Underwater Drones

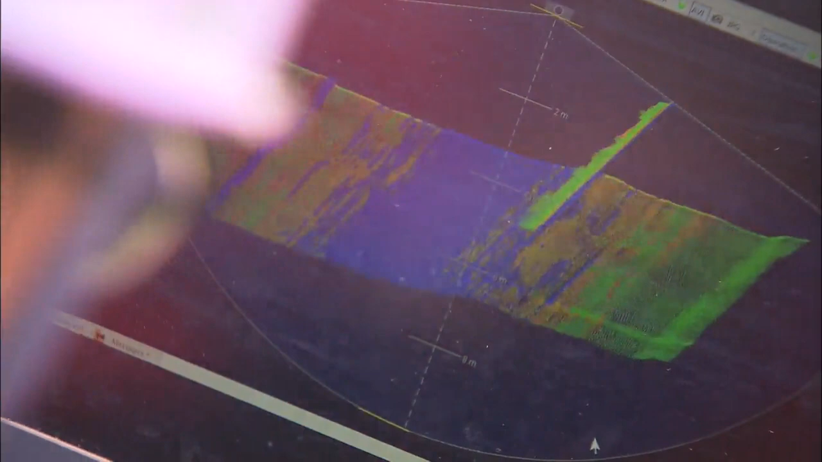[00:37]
Images are sent by the underwater drone almost instantaneously, showing the rocky ground and curves of the undersea terrain.